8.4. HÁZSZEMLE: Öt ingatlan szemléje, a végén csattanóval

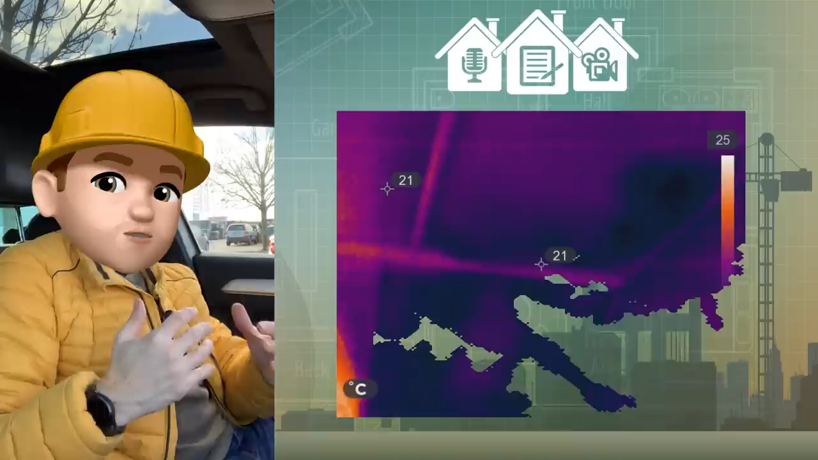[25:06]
On screen: scale top 25°C
hogy rendkívül hiányos a hőszigetelés, illetve egy pozdórja burkolat van belülről,
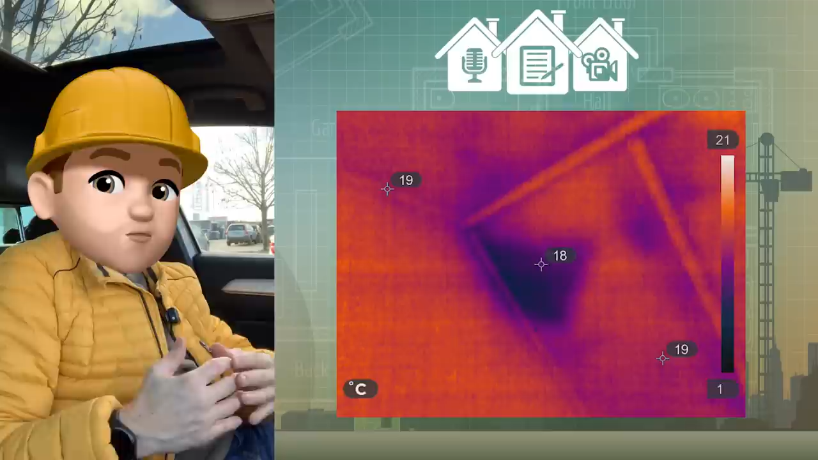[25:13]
On screen: scale top 21°C, scale bottom 1°C
létszezés nélkül csak a szarufáknál rögzítve. Belső párazárás nincsen.